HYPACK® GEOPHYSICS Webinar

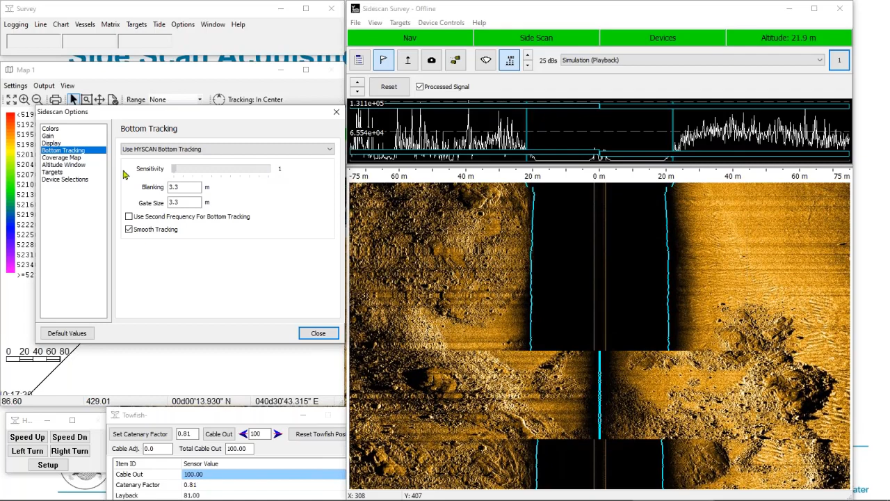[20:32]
We have a few options in here. The first option is the high scan bottom tracking. We have a sensitivity slider here. So if I lower the sensitivity, that will lower the bottom tracking into the water column further. So it will be less eager to find a bottom. That's useful if you have a particularly murky water column. If I drag this slider up, it will be more eager to find a bottom. So you'll want to drag this into an area where it's just meeting the bottom and not clipping down too low.
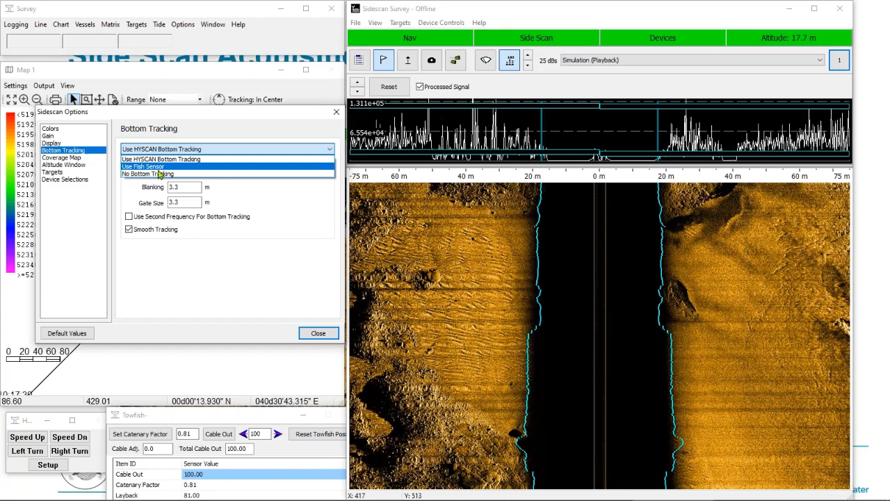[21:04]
And if your fish has a altitude sensor, you can use that as well. And you can see this data that we're playing back does have altitude data.
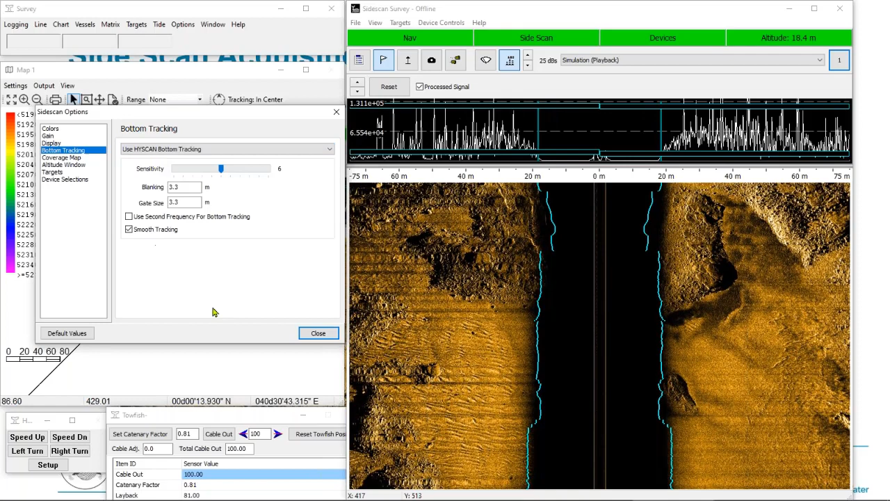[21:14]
The next thing I'll go over are these four big green buttons along the top. The first one, nav side scan and devices. Those will appear yellow or red if there's any errors in those devices, those device categories. And the fourth one is your altitude. And if you click on this, it brings up a second window with your altitude display.
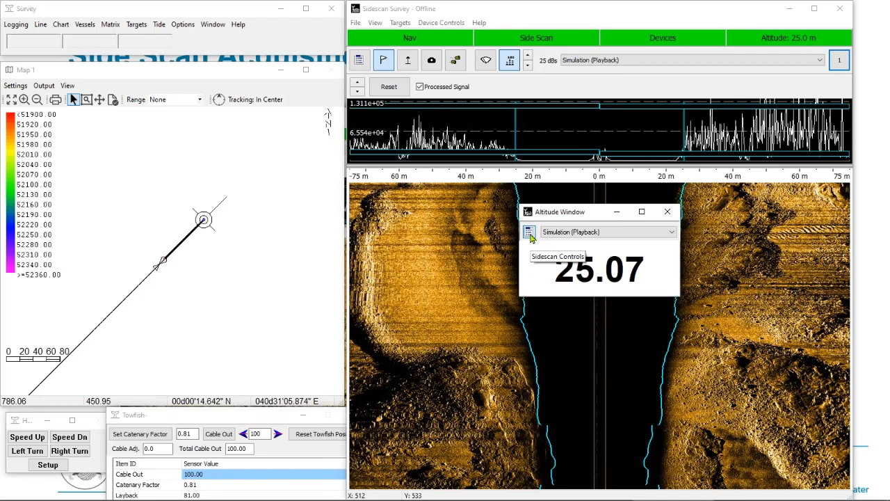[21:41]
And you can click on the side scan controls window to set an alarm limit. So if I set this to 30 meters, you can see that because we're below 30 meters, it's now displaying it as an alarm.
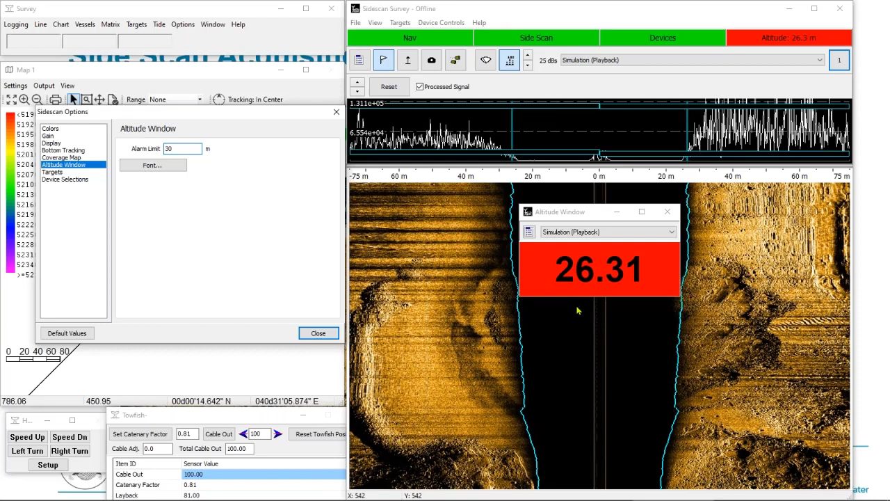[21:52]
But if I set this to 20 meters, you can see it appears tinted green because we are at an out appropriate height. And you can see we just dropped below that.
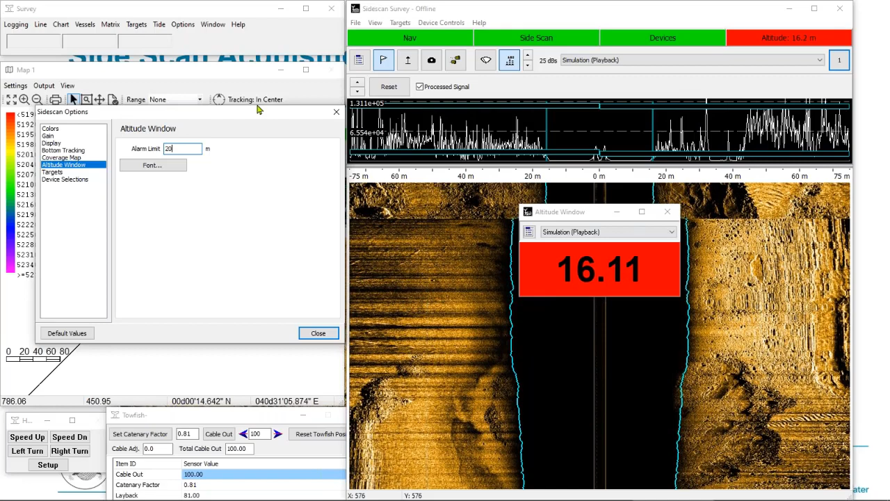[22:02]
So it turned red. On the left side is our map.
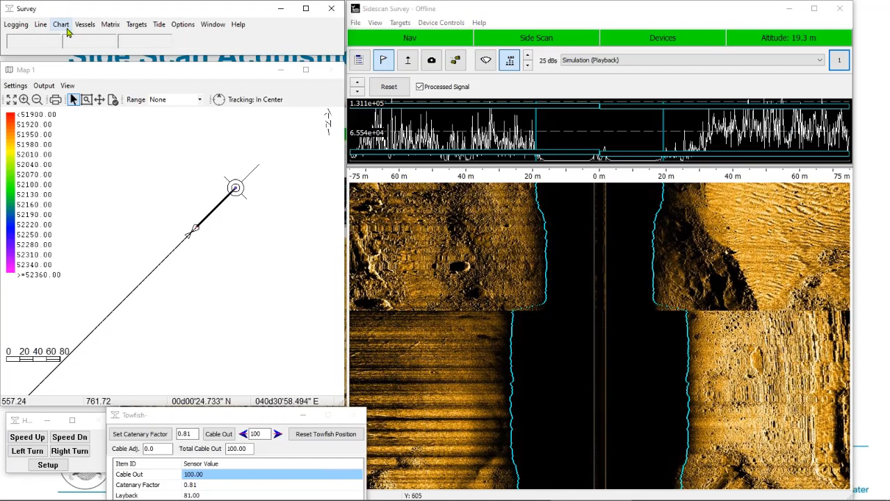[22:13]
And one of the big features in HyPAC geophysics is that you can do real time mosaicing. So if I click on side scan mosaic and I make sure that this is checked so that it says enabled, I can set the cell size. And this is how much each pixel of the cell covers. So right now it's set to 0.1 and we're in meters. So each pixel is going to cover a 10 square centimeter area.
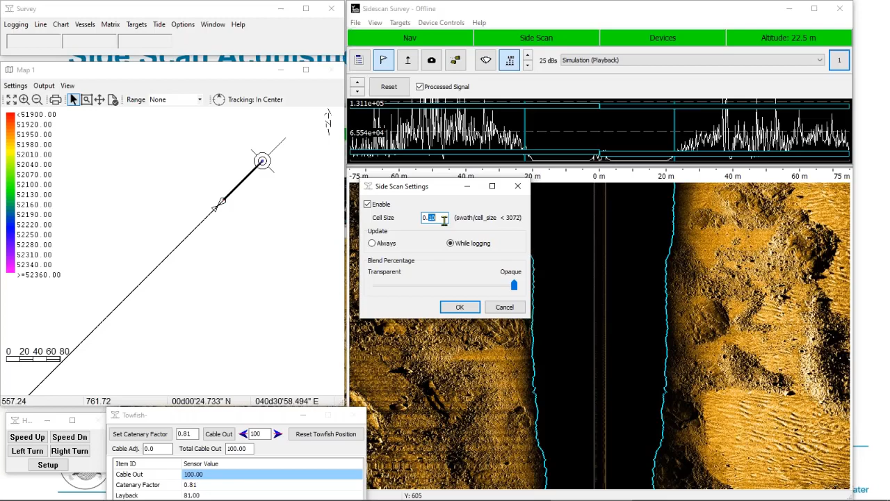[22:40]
You can either have this always updating or just while logging. And you can set a blend percentage if you're running parallel lines to how it will blend with previous lines. So I had it set to wall logging. So if I go to logging and start logging. The first thing you might notice is that there's a blue line that has appeared in the waterfall. That's just an indicator showing that we're logging now. The other thing you'll notice is that our side scan imagery is now being imposed over the map here.
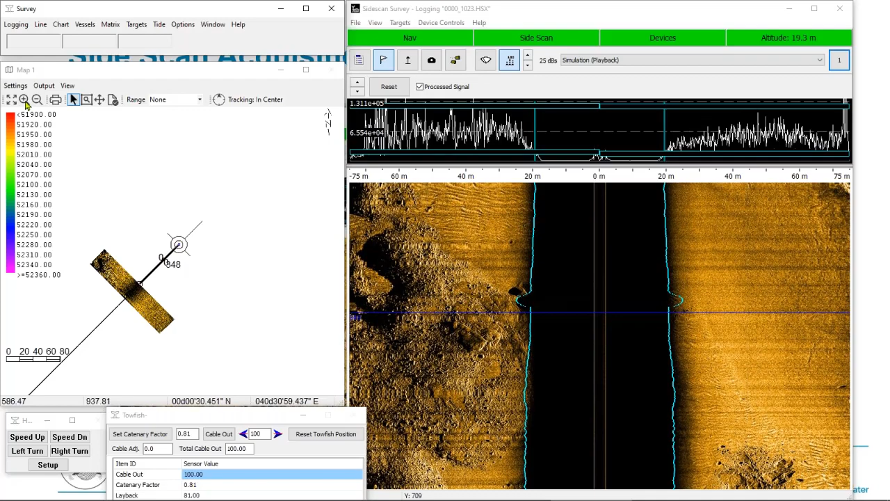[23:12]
This front icon is the boat and this back icon is the tow fish. If you want to, you can control the tow fish using this window.
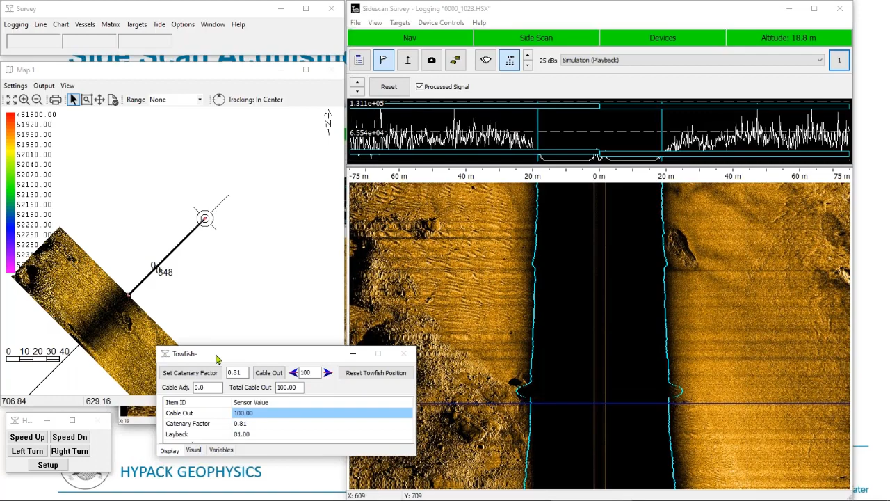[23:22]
So I can reel in the tow fish. And you can see the tow fish is sliding closer and closer to the vessel.
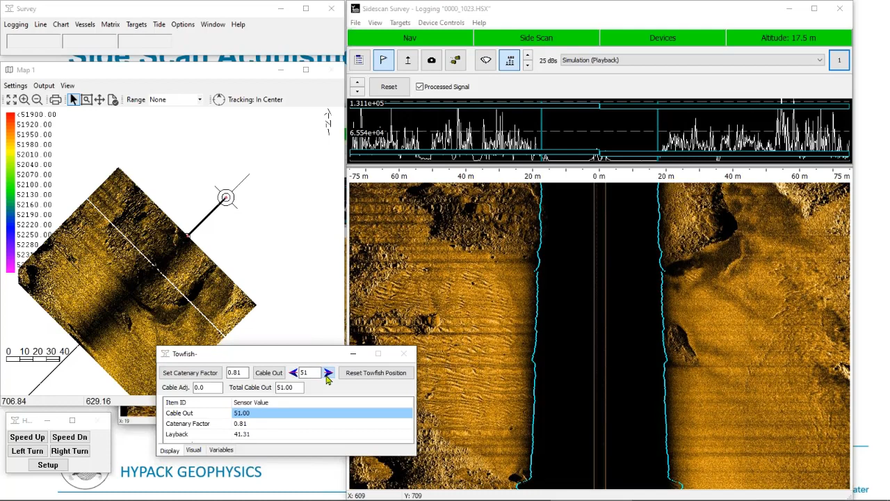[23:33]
And I can also light cable out for the tow fish, which is pushing it back. If I click start, if I click end logging. These mosaics will get saved and you can view them later for marking targets. One other feature I mentioned is the snapshot option.
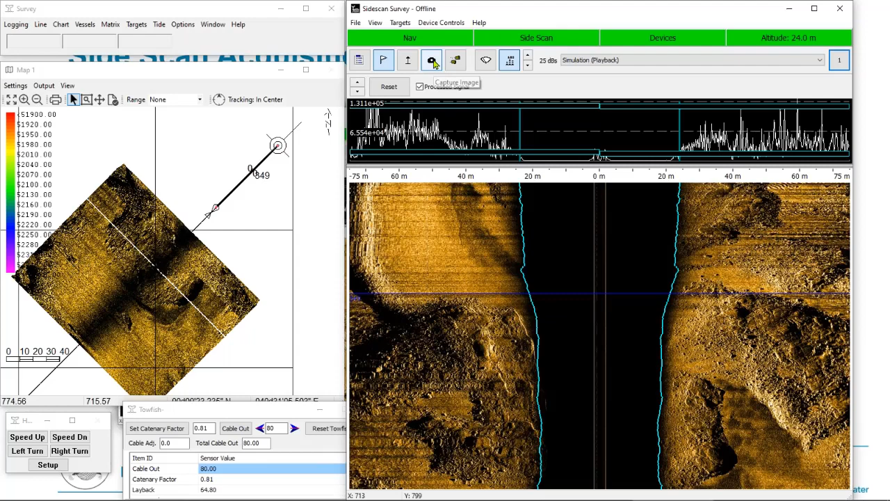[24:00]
So if I see something interesting and I don't want to mark a target there. Or if I want to capture a precise image of it. I can click the camera icon. Drag a box over it.
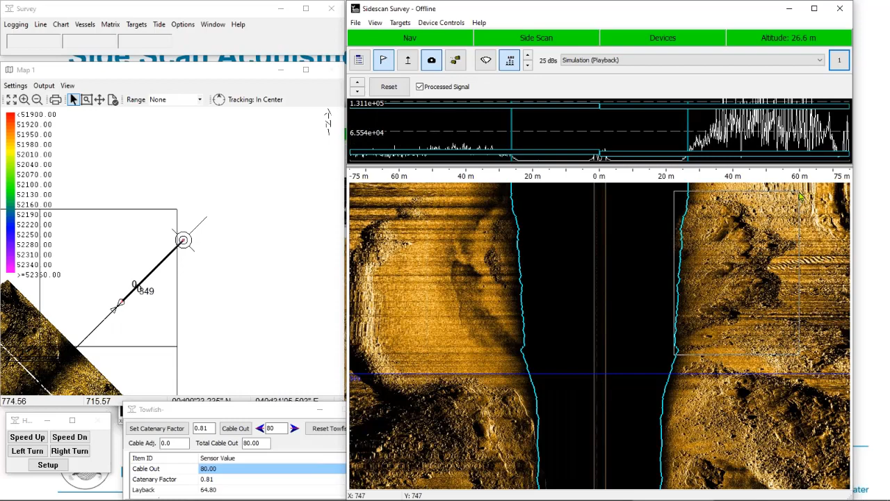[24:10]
And that will create an image. Lastly, I mentioned it before, but if you're running a survey, make sure that you start your logging.
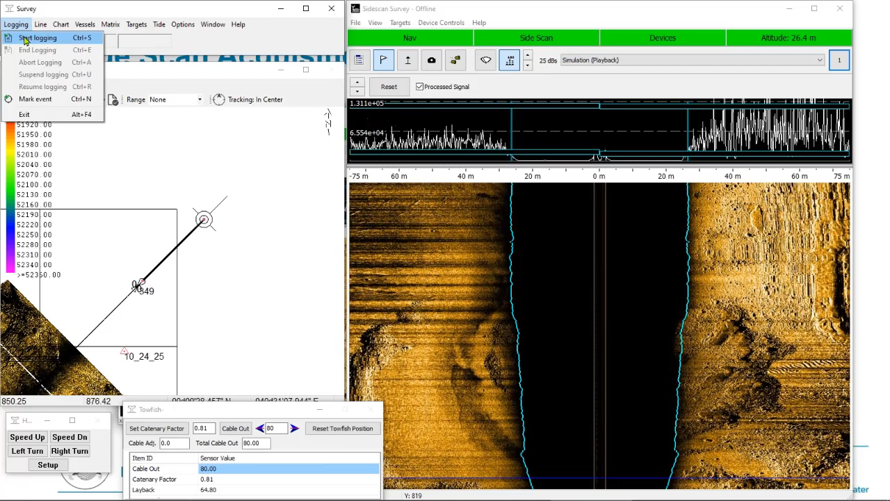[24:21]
That's another reason to leave your side scan mosaic option set to while logging. So you have a more apparent indicator that you're not logging.